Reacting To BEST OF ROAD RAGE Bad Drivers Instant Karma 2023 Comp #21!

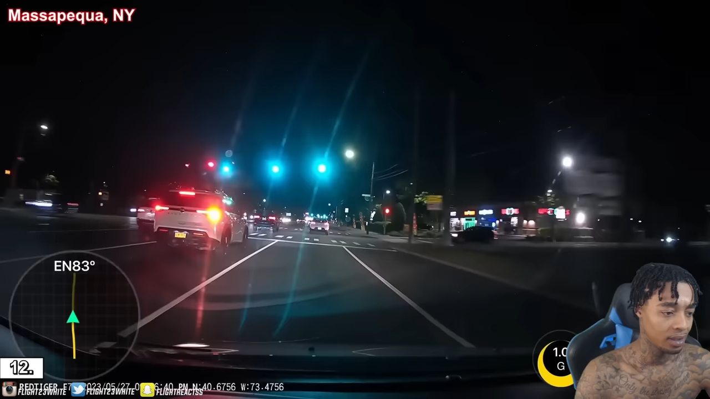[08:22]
we have New York what the heck was that even me that person was that me was that me what the fuck is wrong with you that wasn't me right